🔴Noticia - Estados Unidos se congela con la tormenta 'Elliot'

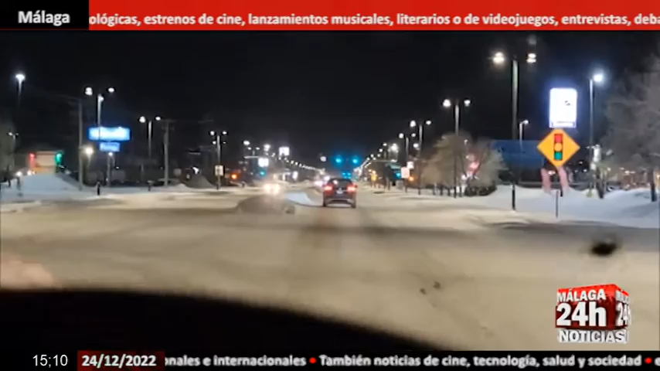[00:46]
Aquí ven a un conductor en el estado de Wyoming y su termómetro marca menos 32 grados Fahrenheit, que traducido a centígrados son menos 35 grados.